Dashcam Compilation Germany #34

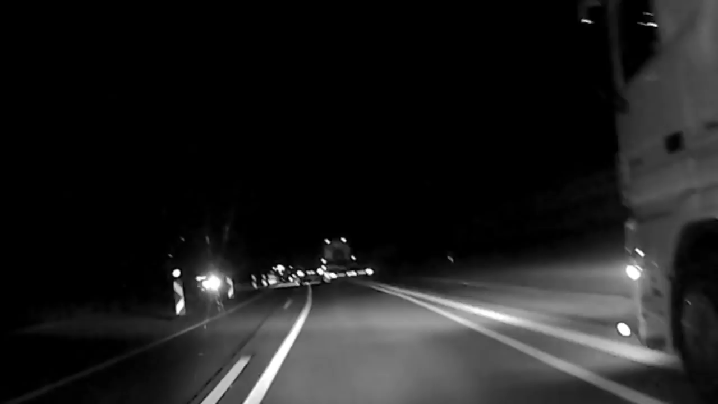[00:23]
Tra. Ich hab gedacht, jetzt krach. So weiter in der Hoffnung, dass diese, heute heißt es wohl, wie heißt das?
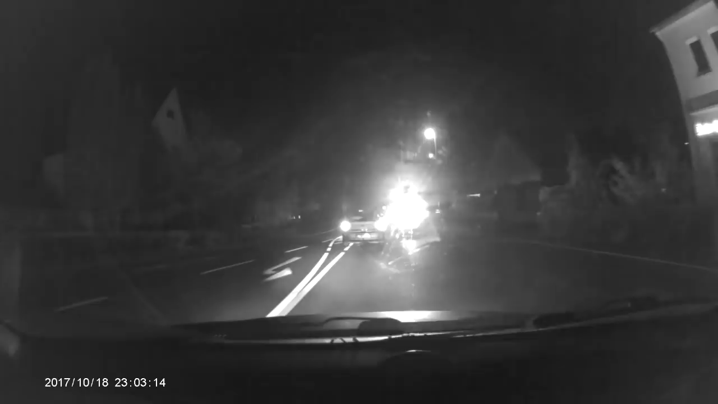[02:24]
Am Freitagnachmittag westlich des Rheins Schauer. Am Samstag dann Wechsel. Alter, das sehe ich überhaupt nichts wegen dem blöden Geblinker. Das Neueste aus dem SWR 3. So, jetzt kann man aber wieder 50 fahren, oder? Im Brems-Murr-Kreis auf der Welsheimer Straße.
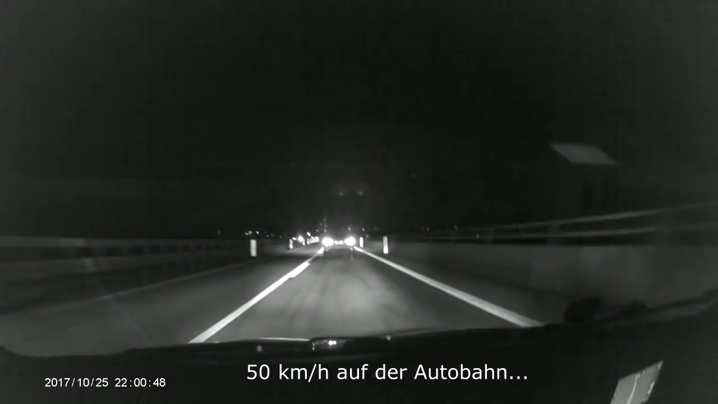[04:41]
50 auf der Autobahn. Alter, das ist Stadtgeschwindigkeit. 80 ist ja erlaubt. Ey, was für ein Idiot. Vollmeise, ey.